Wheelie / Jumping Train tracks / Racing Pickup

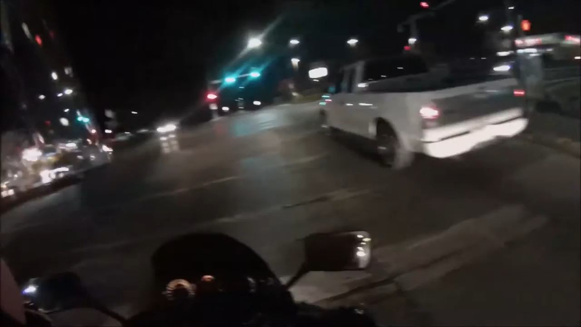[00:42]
whoa my front tire just went up holy shit that wasn't that bad oh shit
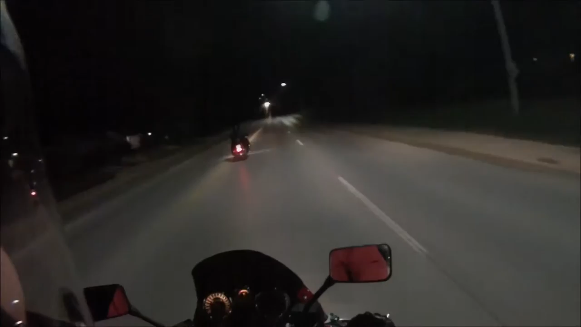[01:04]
I just did a fucking power wheelie oh god did you not just see my tire come up uh-huh what the fuck that was at first gear